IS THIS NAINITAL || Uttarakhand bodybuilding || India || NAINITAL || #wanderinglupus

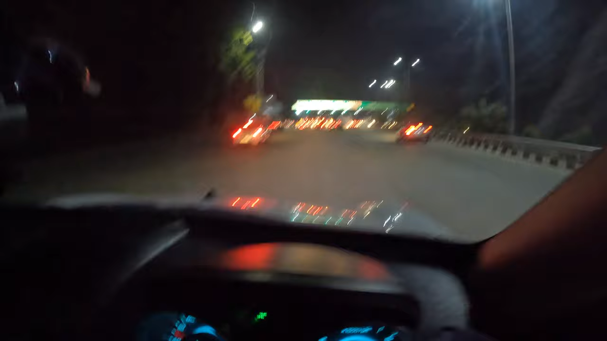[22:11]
ये है, और इस टोल का प्राइस है 95 रुपीस वन साइड,
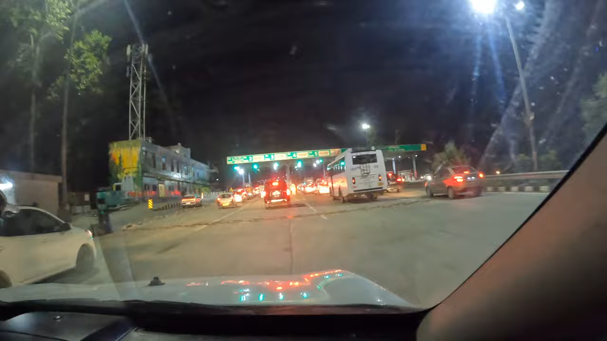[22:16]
और ये देखिए भीड़ कितनी हो रही है फास्ट टैग में, और अगर कैश तो फिर डबल है,
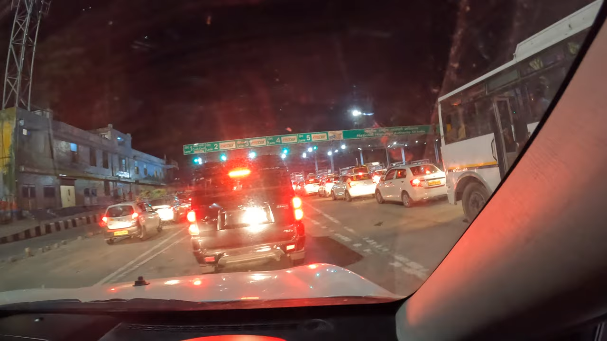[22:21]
ये तो आप सब जानते ही अच्छे से, तो भीड़ देखो कितनी हो रही है टोल पे, यहाँ पे अच्छा खासा ट्रैफिक रहता है। तो बस ऑलमोस्ट देहरादून पहुँच ही चुके हैं, अब ज़रा दोनों भाई लोगों को ड्रॉप करना है एक एक करके, फिर उसके बाद मैं भी अपने घर जाऊँगा।